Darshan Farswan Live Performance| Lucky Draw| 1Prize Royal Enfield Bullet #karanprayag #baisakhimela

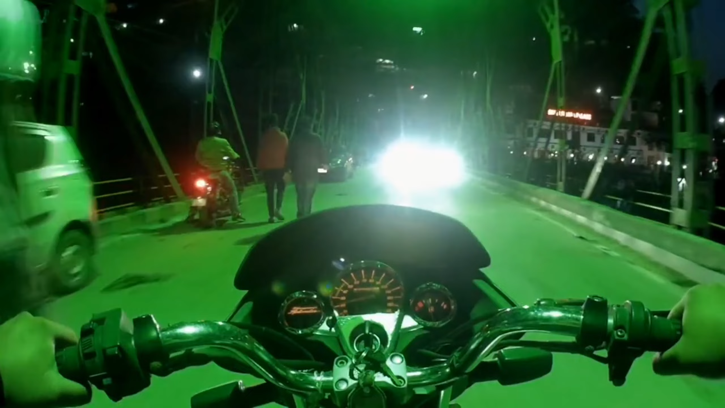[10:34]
और कोई भी आ रहा है तो पुल में फ़ोटो ज़रूर खिंचवा रहा है,
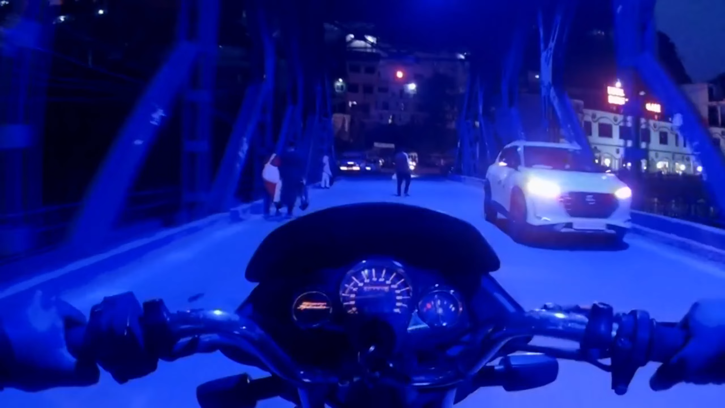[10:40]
और खिंचवाएगा एक अलग सा जो लग रहा है।
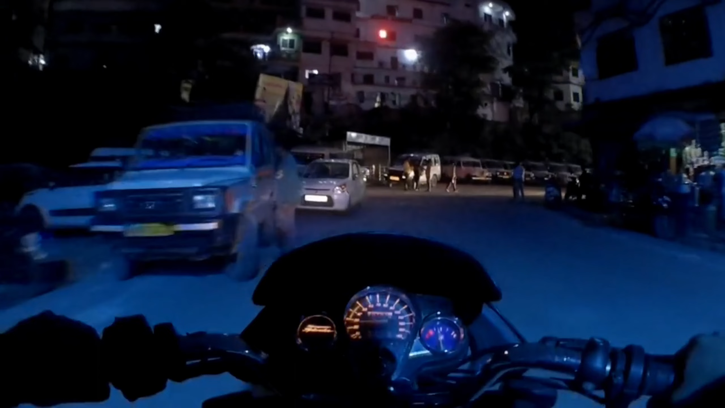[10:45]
और अभी हम आए हुए थे मार्केट, वही लकी ड्रॉ का वो देखने की हमारी किस्मत चमकी या नहीं चमकी, पर हमारी किस्मत नहीं चमकी।
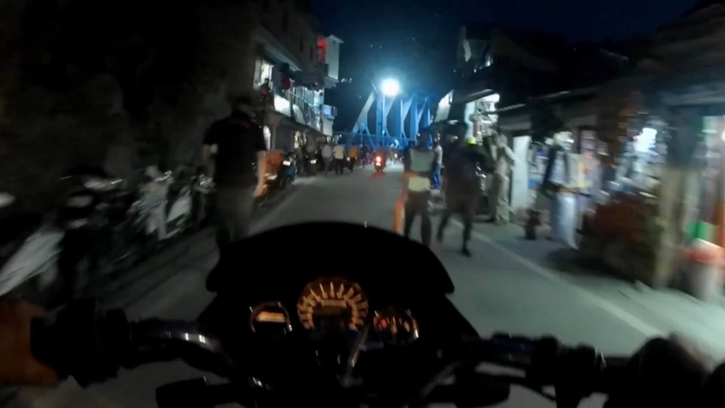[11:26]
और ये देखो ये लाइटें है ना, कुछ टाइम के लिए ऐसी रहने वाली है, ताकि यात्रा सीज़न के टाइम पे लोग ज़्यादा आएँ, और ताकि लोगों का बिजनेस चले।